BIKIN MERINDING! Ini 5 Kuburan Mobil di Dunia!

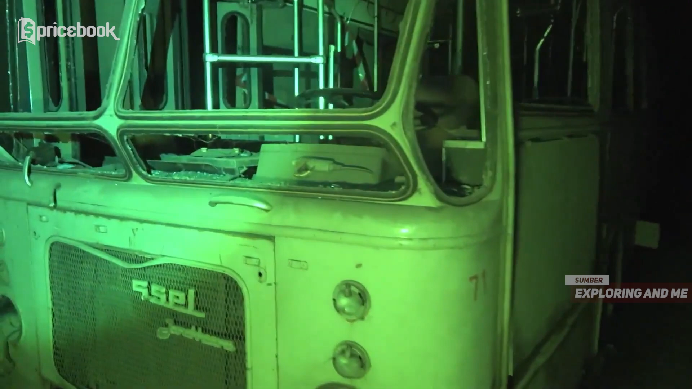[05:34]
Ternyata itu adalah sebuah terowongan yang diperkirakan sepanjang 800 meter dan berisikan bus-bus dan tram yang sudah terbengkalai puluhan tahun.